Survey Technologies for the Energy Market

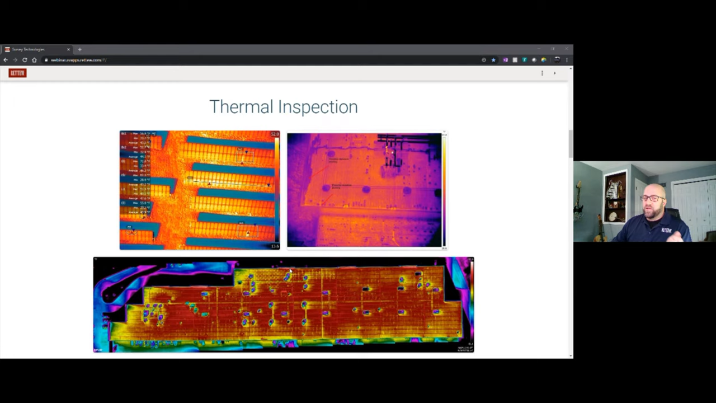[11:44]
and metal HVAC equipment however it is important to note that we can see there are possible issues with insulation here or excessive heat emission from certain spots these types of discoveries can be addressed with facility managers to reduce unnecessary HVAC overhead costs
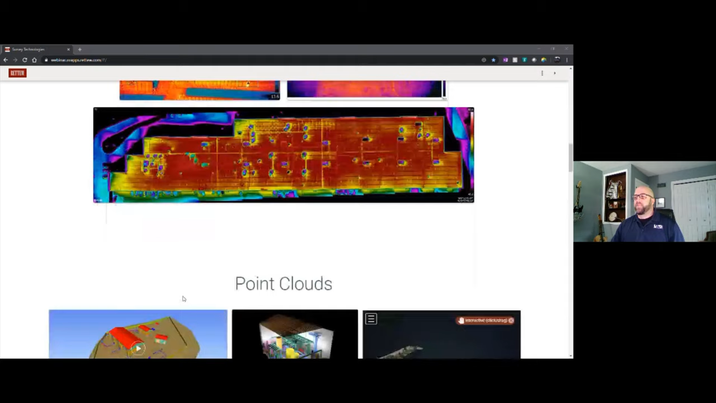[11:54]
oops so GPS surveying while this seems a bit out of context among advanced technologies GPS surveying is is an efficient and important part of data collection using GPS systems conventional surveying provides a tried and true solution when key data is needed in situations that might not be optimal for drones or scanning
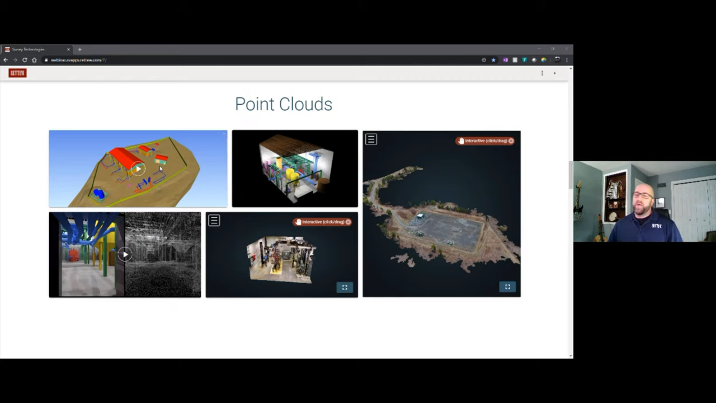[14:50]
this is the result of your brain triangulating the location of that object by using stereo imaging from both your eyes this is also commonly referred to as depth perception so now that we have a basic understanding of how photogrammetry works let's take a look at a good example of what a drone flight can produce
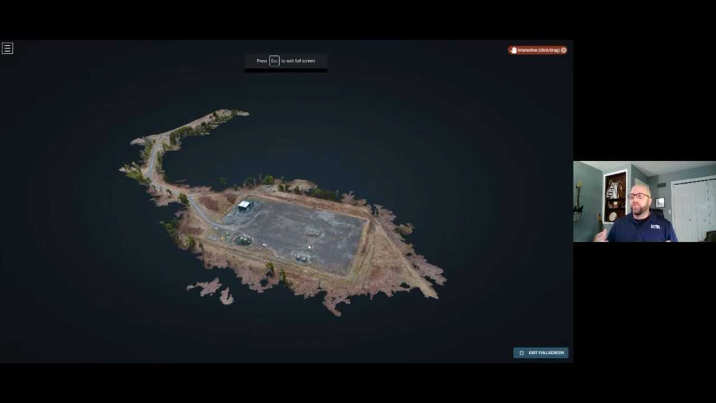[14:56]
as we see here you can see a well pad and a service road connected to it using control points on the ground that are visible from the air the accuracy of the drone data is tightened greatly the drone is programmed to fly autonomously in grid patterns across the site in order to create multiple lines of sight of all objects in the area of interest after ingesting that data into
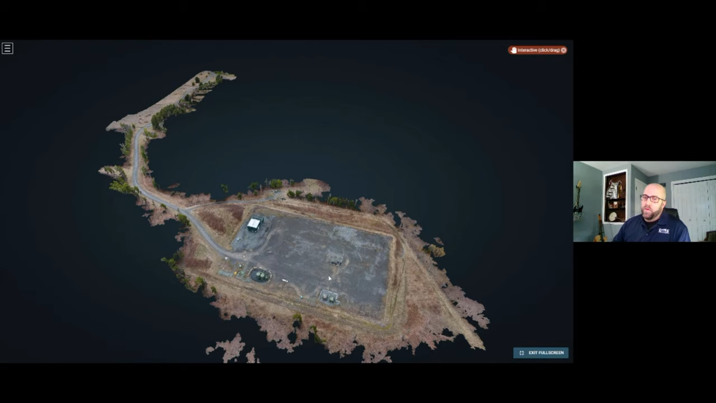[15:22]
into post-processing software a point cloud is able to be generated as seen here
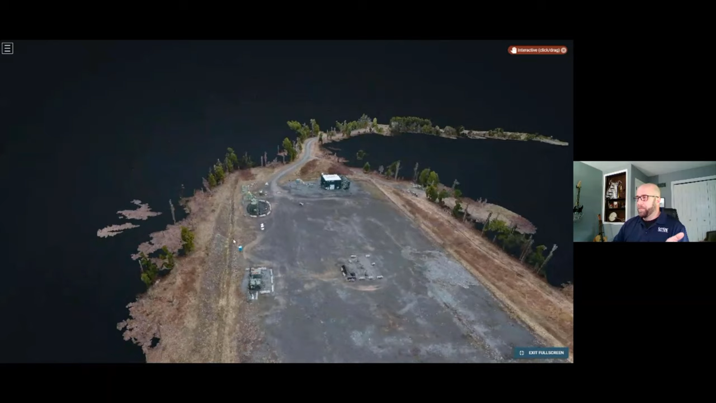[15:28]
now as we take a closer look you'll see that this is a true
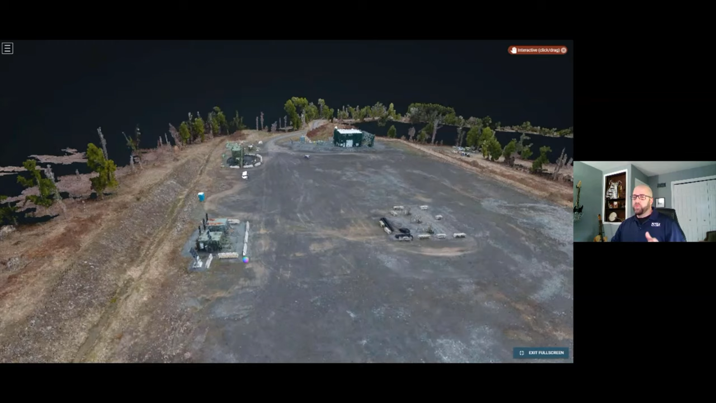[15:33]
virtual interpretation of the site the foliage and undulations of the terrain on the site is accurate in locations and dimensions
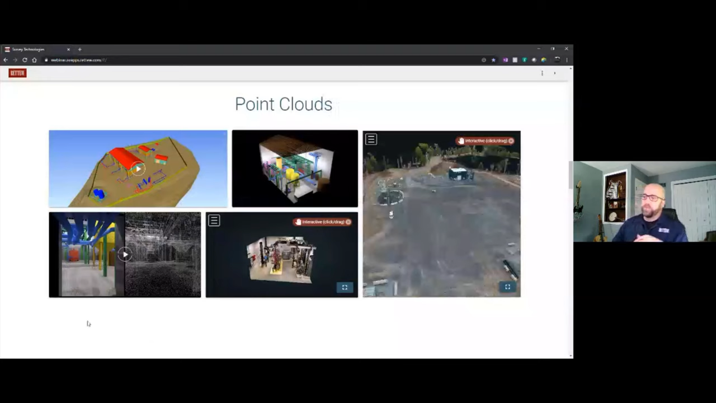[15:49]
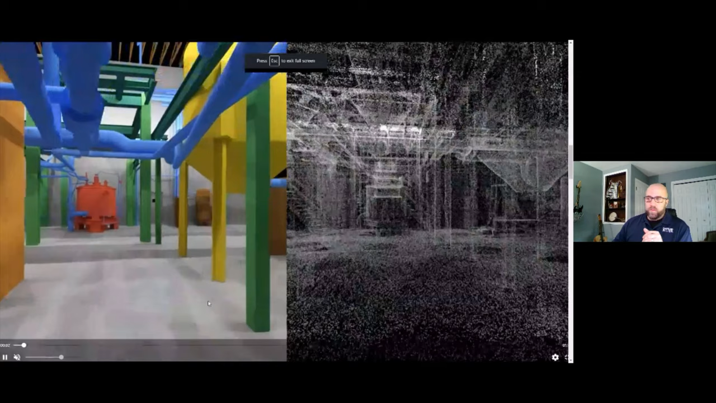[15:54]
but i jumped the gun now high definition three-day lidar scanning uses a device that shines small lights at a surface and measures the time it takes to return to the source at a range ring at a rate ranging up to over 2 million points per second these devices take a fraction of the time of conventional surveying relative to the size and conditions of the project and collects exhaustive information on the entire site or structure eliminating the need for multiple site visits to compile more data
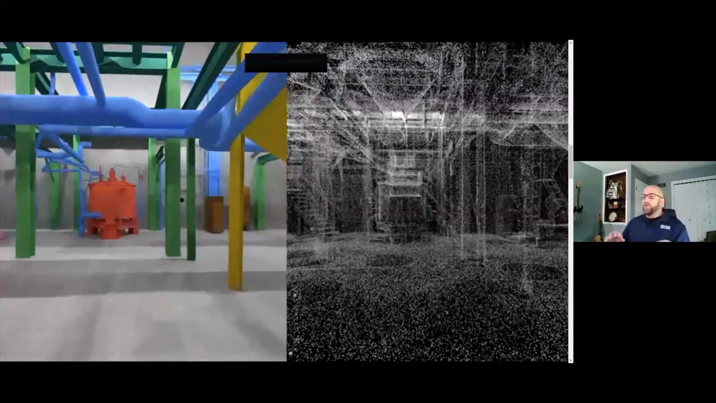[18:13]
model fly through which is on the left and the point cloud data was built from which is on
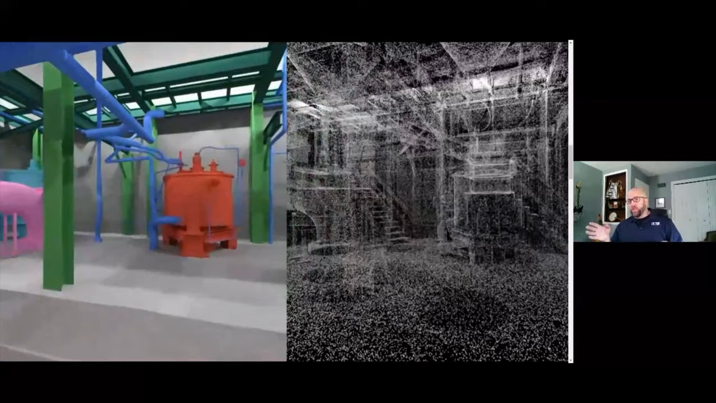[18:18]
the right now it's important to note here that the point cloud on the right is only about 10 percent of the amount of data points are
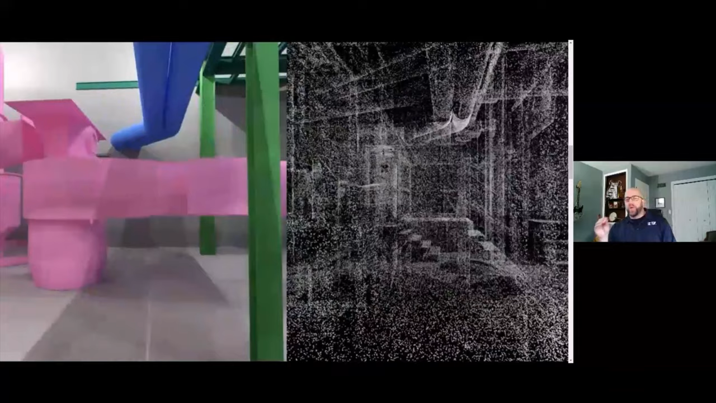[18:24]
actually taken so what you see is about 100 million points out of about a billion data
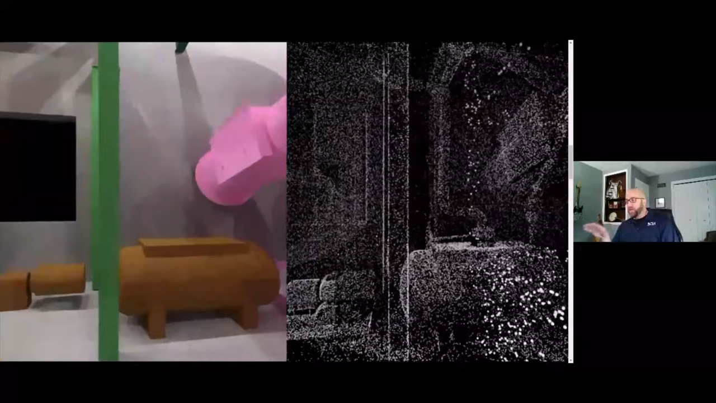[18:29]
points total collected by by a tripod mounted scanner over over the
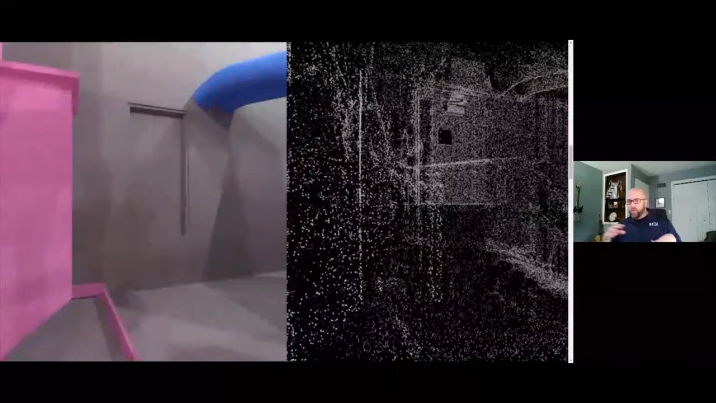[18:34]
course of 17 positions what's important about this model is that you see on the left that
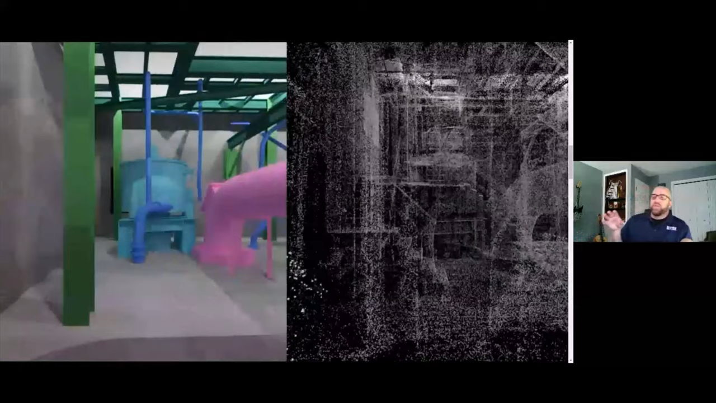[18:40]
it doesn't have nearly as much modeled as what's seemingly in the point cloud itself this
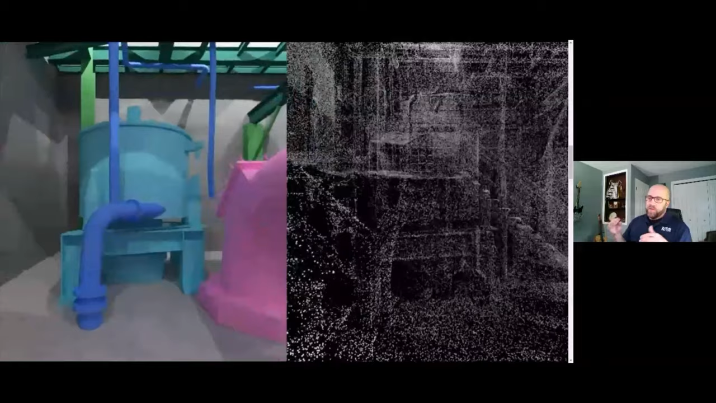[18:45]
is because point clouds should be viewed as a as a bank of information that can be mined for what is needed which
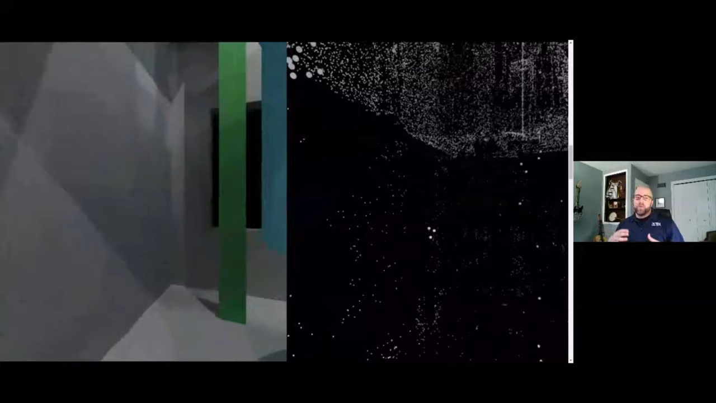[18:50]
could be much less than what's present so as we go through this you saw just a second ago you could probably make out some stairs in a platform but that is not
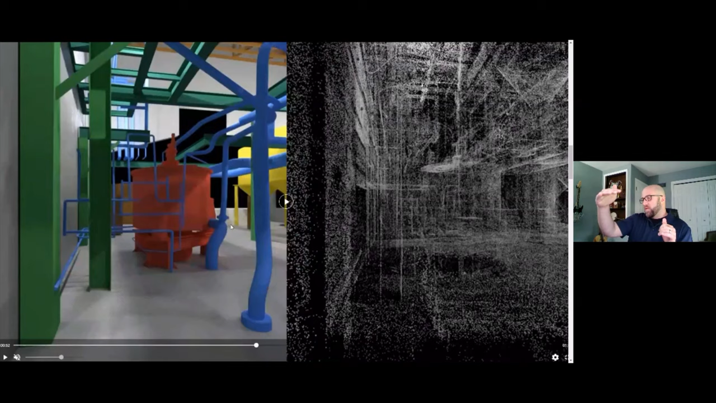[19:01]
modeled in in this particular model on the left side now right here's a really good example of how modeling is based around what's needed and not necessarily what's exactly in the point cloud in the point cloud on
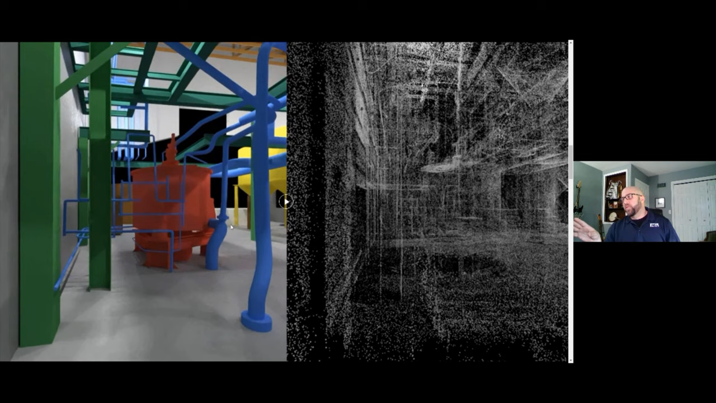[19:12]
the right you'll see quite a bit of information a lot of piping that you you may be able to make out here a lot of miscellaneous objects or structures to the